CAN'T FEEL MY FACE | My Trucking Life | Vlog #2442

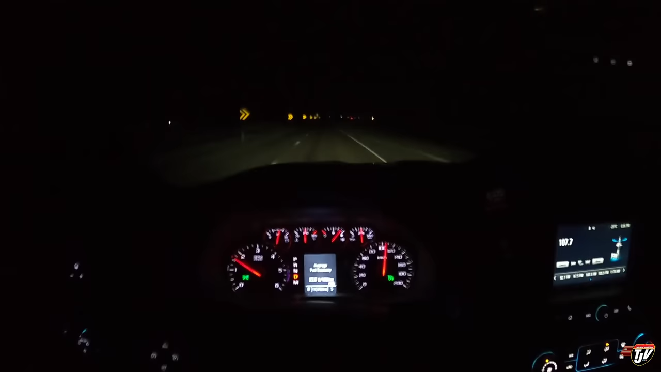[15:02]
pretty bang on when we thought we'd be leaving some of you ask why sometimes my dash lights are flashing on my pickup in the videos they're not actually flashing it's just the camera it's the shutter speed during the day it's an automatic shutter speed adjuster sensor whatever you want to call it and it's it since it's so bright outside it doesn't always sense the gauge lights and adjust that shutter speed but at night time here you'll notice they're not flashing because they're the brightest lights in the camera